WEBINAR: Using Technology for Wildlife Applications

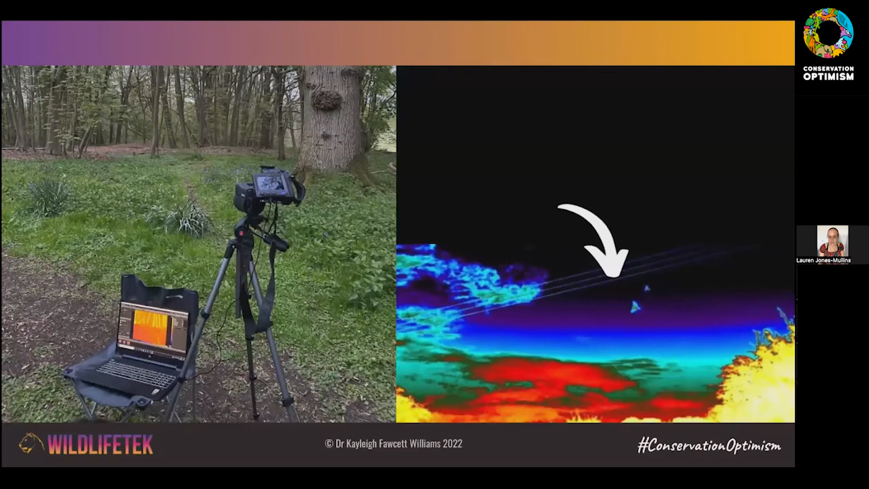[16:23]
otherwise so another way that we can use technology is we can use it to help us see things we wouldn't otherwise be able to see with our eyes now that's not necessary because it's a particular distance away like we might with the optics so looking for that red kite super high up in the sky this might be because we're looking for something that's quite cryptic and it might be because we are looking for something that's nocturnal or something that's in the dark something that we would struggle to otherwise see so my example for this here